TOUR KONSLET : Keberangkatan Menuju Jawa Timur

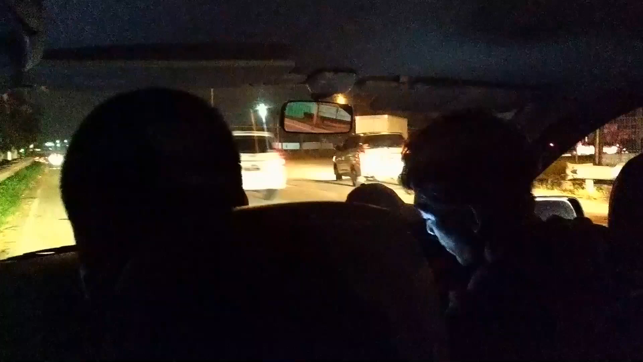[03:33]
terus Oh iya sinyalnya ilang Jadi mapsnya ngaco katanya Ini kita baru sampe Bekasi Udah seru banget ini Ini yang berdua di depan Lagi memperdebatkan